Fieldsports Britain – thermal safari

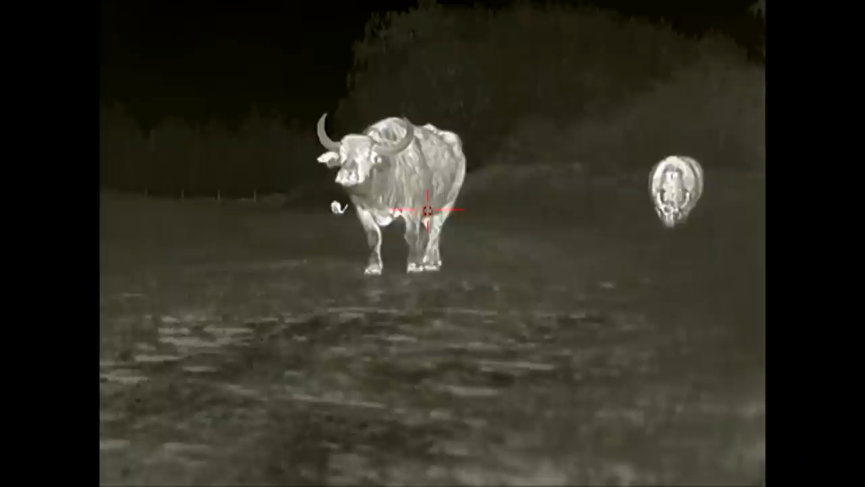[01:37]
We all know what a fallow looks like through a thermal, but can you identify a bongo at 120 metres?
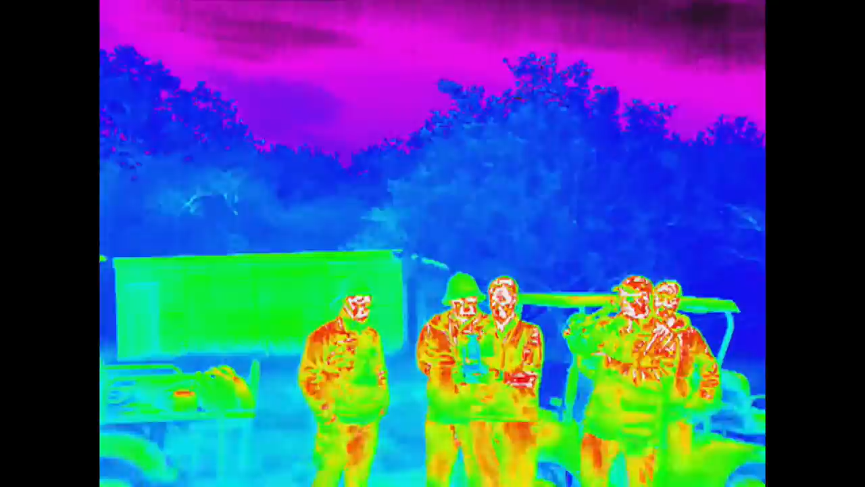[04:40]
They have a thermal drone, which tech mad Ed is more than happy to demo.
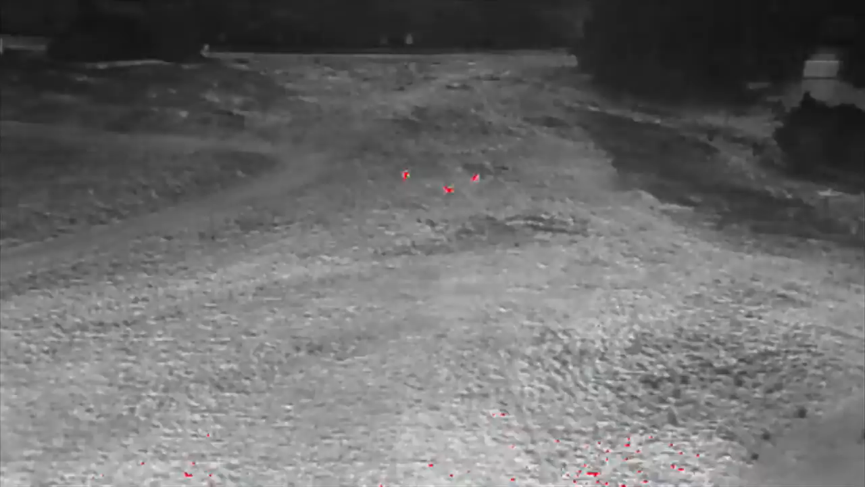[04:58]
but we're now able to do some very good identification with the thermal.
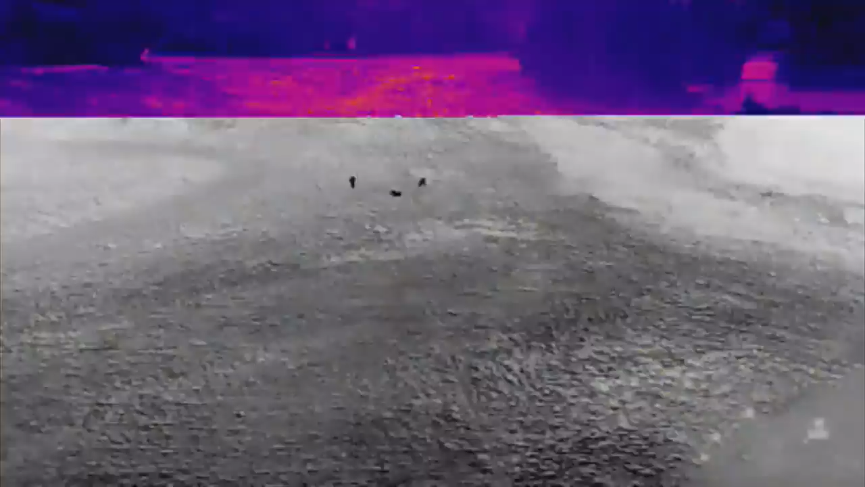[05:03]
And that for me is so important. We have to dart a few of these animals.
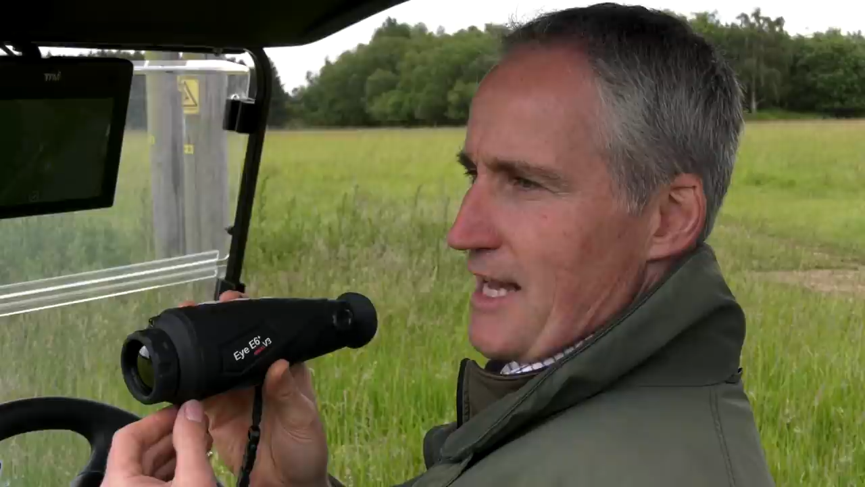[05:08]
Sometimes they're very quiet at night and the best time is to do it in the dark.
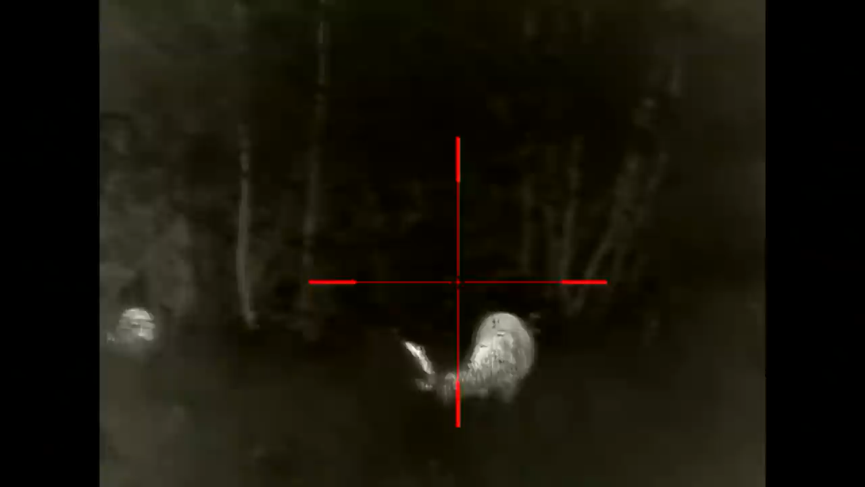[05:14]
So with the thermal scopes, you know, we want to know that that dart is gonna fly true and hit the target.
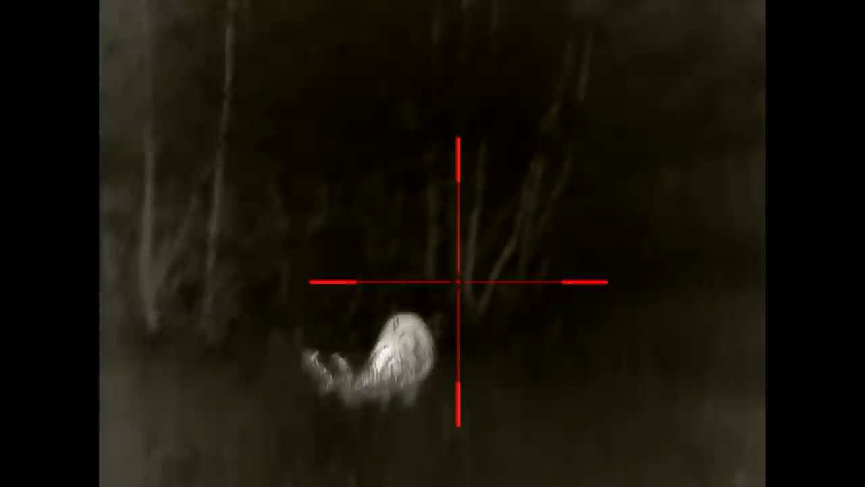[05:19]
And we want to know that we're darting exactly the right animal, and we just want to make sure we're picking out the right one.
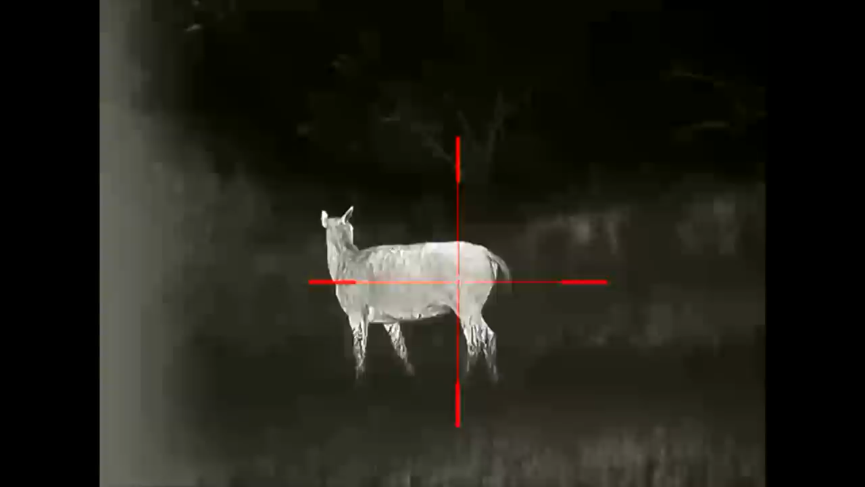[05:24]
Or if there's some grass in the way, a lot of thermals in the past couldn't identify the grass. They just picked up the heat signature of the animal, because if a dart hits the grass, it probably sets it off and, or, you know, can ricochet in the wrong direction.
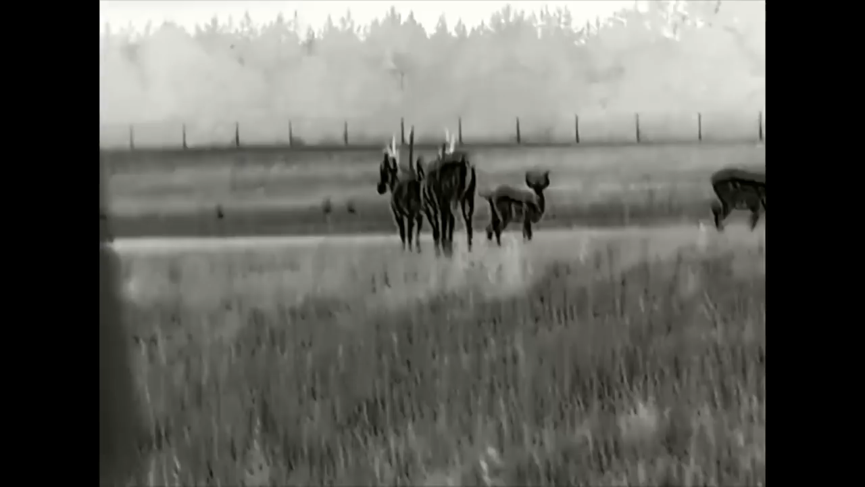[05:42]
So for us here, you know, in this conservation project, having these machines is absolutely vital.
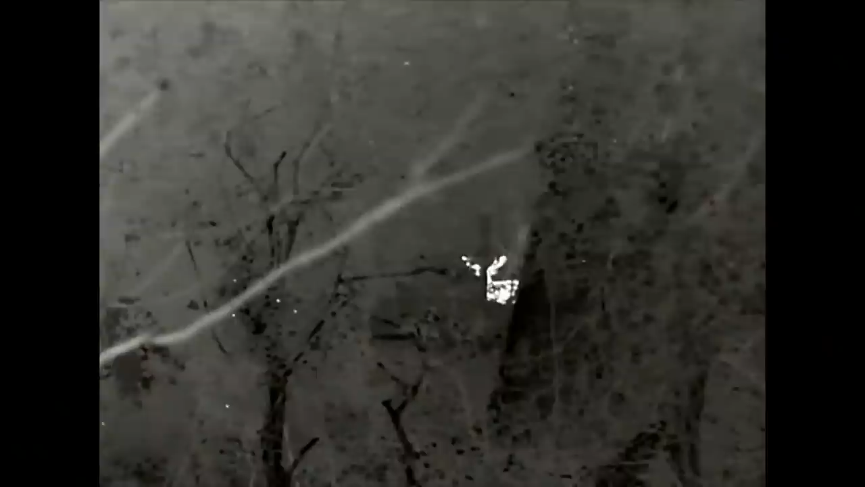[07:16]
It's great. I mean, even, you know, you've got guys like this,
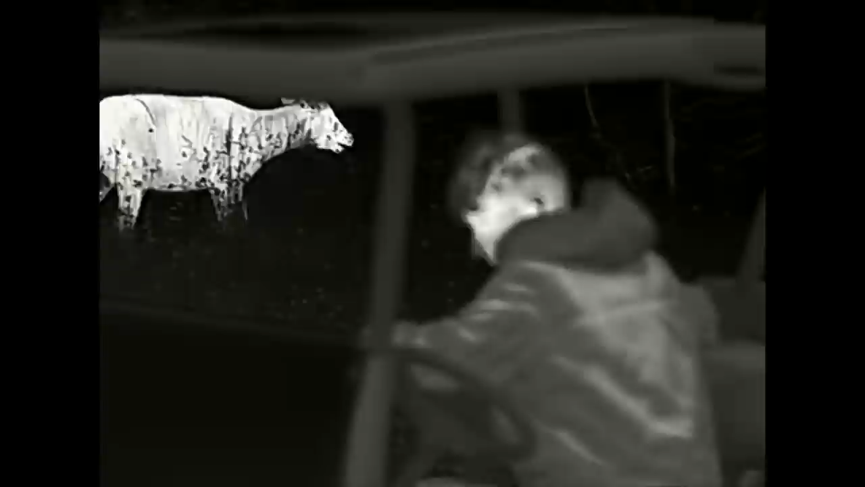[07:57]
This is the E6 Plus Spotter, the V3, so the third version. The most impressive thing is it's got an OLED Super HD display on there.
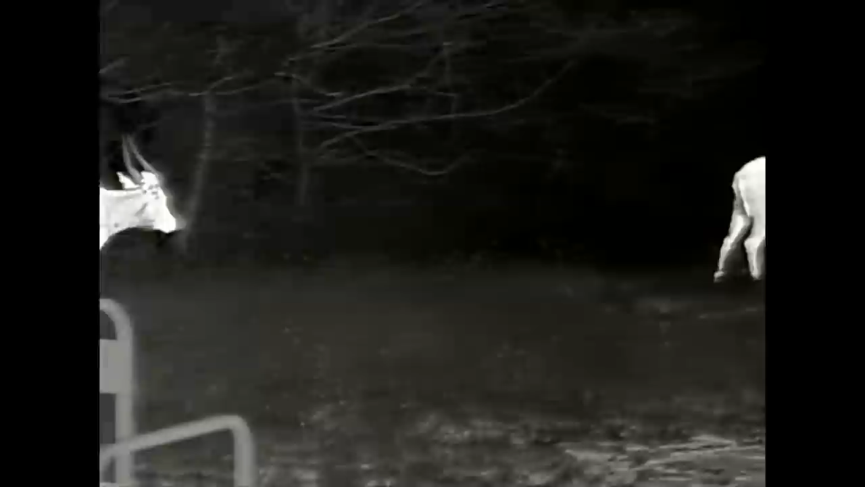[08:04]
So the level of detail that we're getting, you know, when we're saying we're seeing the stripes on the coats of the bongo and we're seeing the white spot on its face, we're seeing that and recording it.